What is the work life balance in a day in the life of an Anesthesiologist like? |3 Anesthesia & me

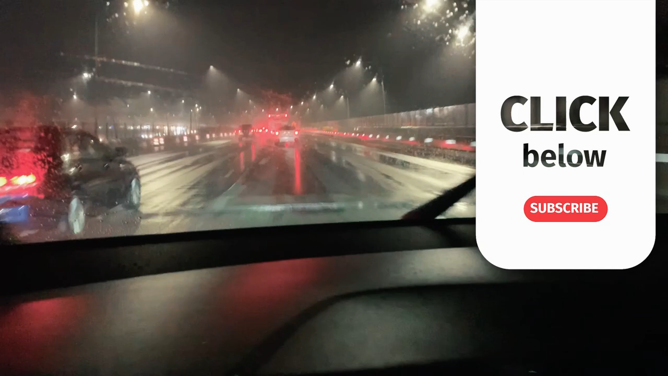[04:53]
Making my way home in the middle of the rain. can't wait to get home and be cozy.